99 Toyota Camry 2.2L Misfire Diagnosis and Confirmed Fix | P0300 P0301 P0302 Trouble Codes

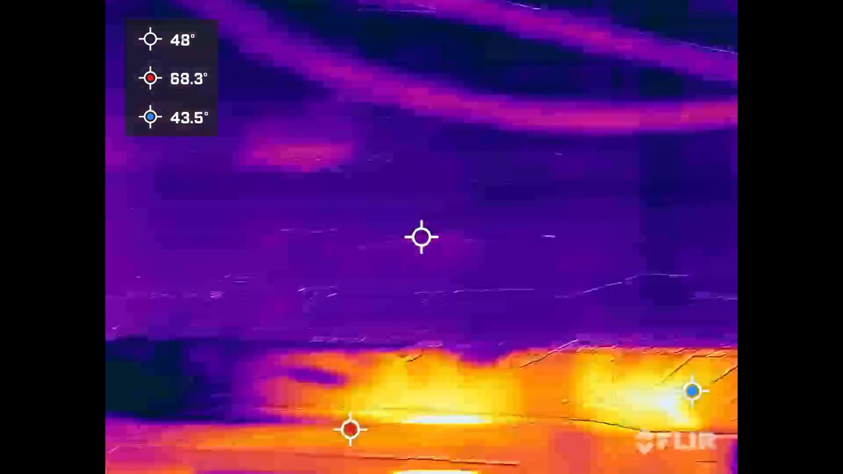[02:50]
Okay, so it was a little hard to see with the heat shield in the way.
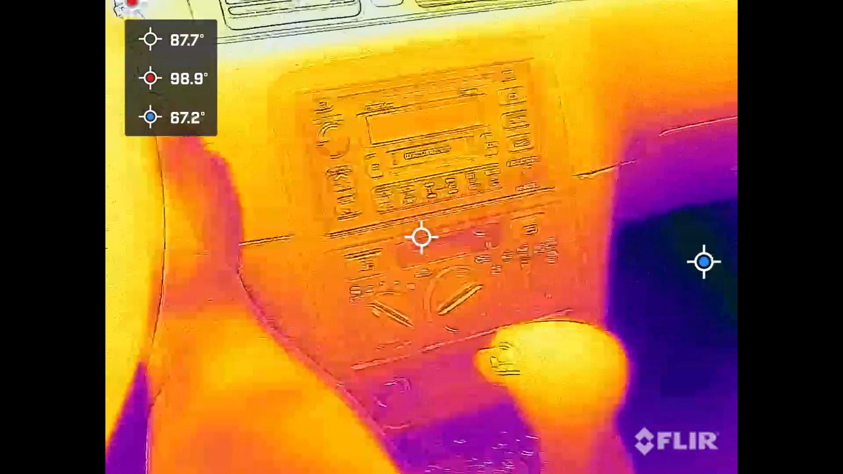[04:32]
Let's see if both of those cylinders are still not misfiring. Or maybe we fixed one.
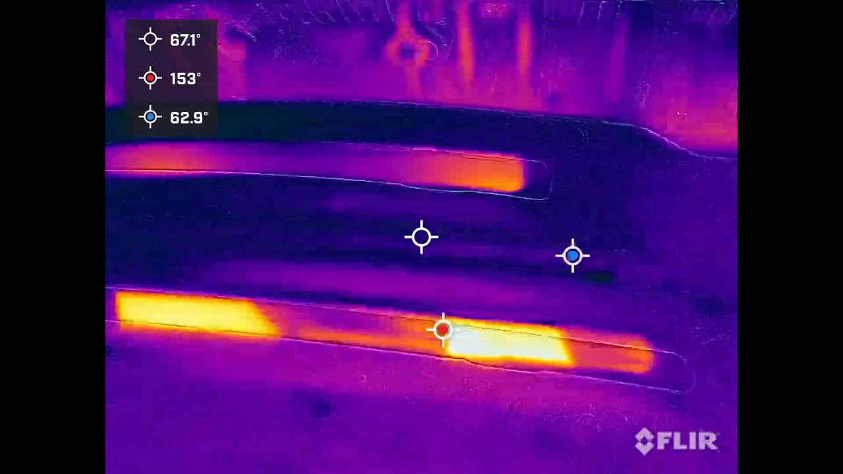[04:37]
And it looks like number two is starting to fire again, but we're still not getting number one.
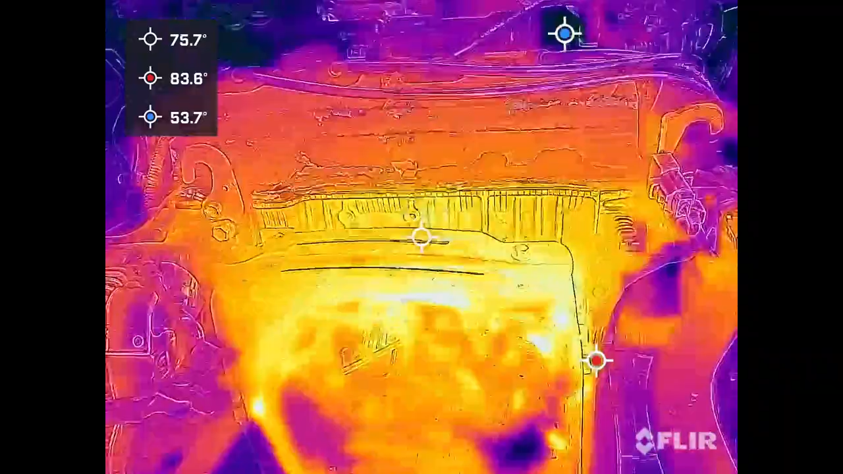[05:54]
Okay, so they're already a little bit warm, but you can see number one over there. It's pretty cool. It is getting a little bit heat soaked.
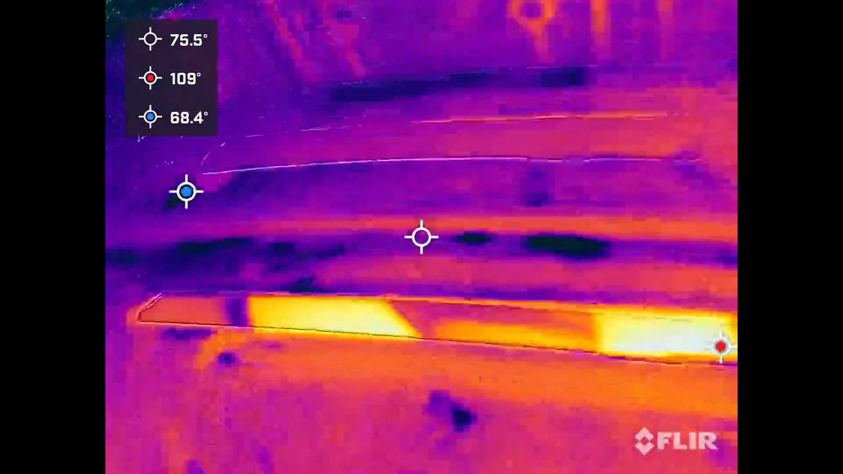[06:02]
But if that one starts lighting up just as bright as the others, then we'll know that it's that spark plug.
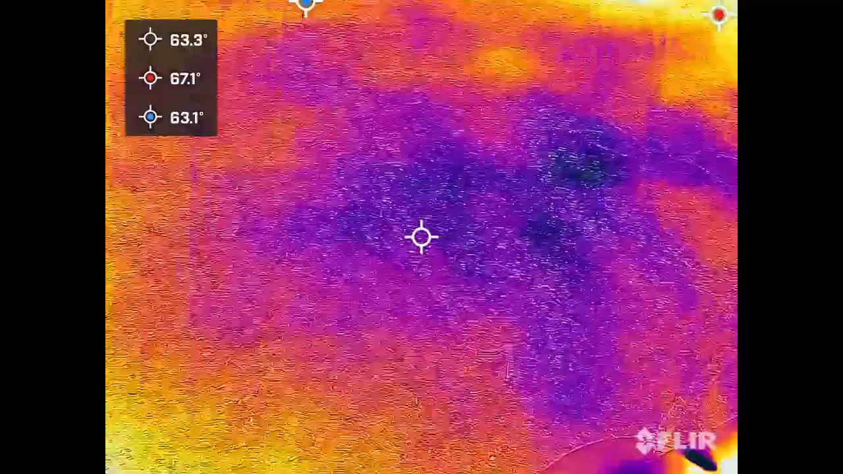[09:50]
and the intake boot, and the valve cover gasket.
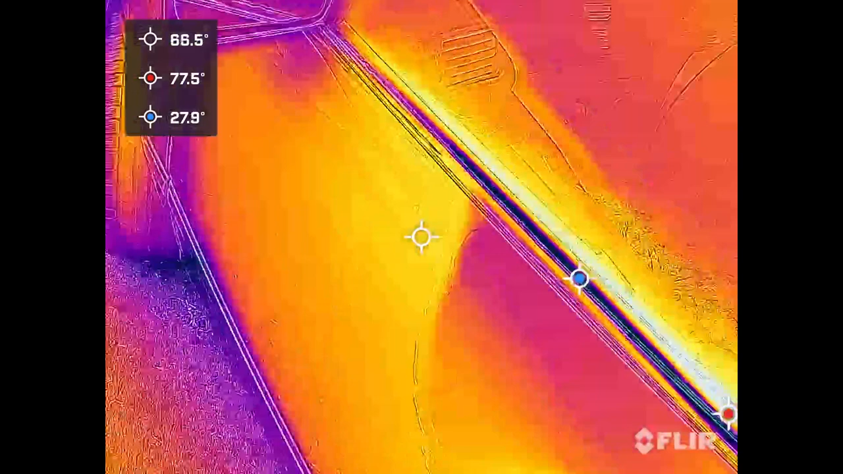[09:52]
I also learned that having a thermal imager
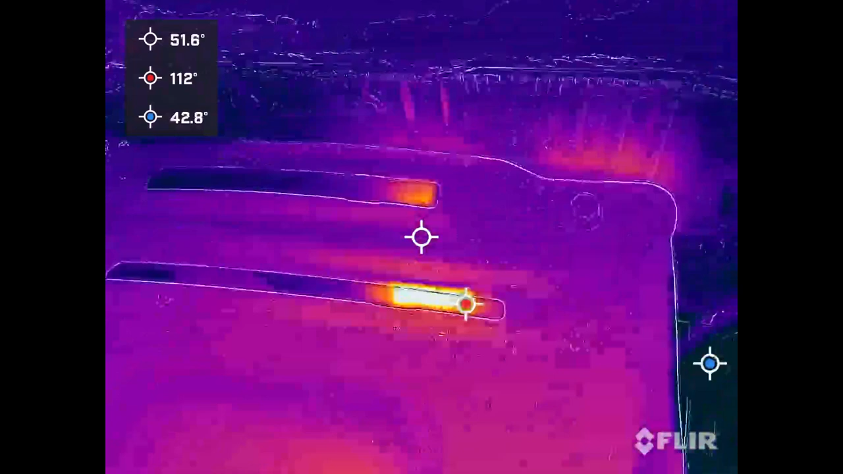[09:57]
is an amazing tool for misfire diagnosis.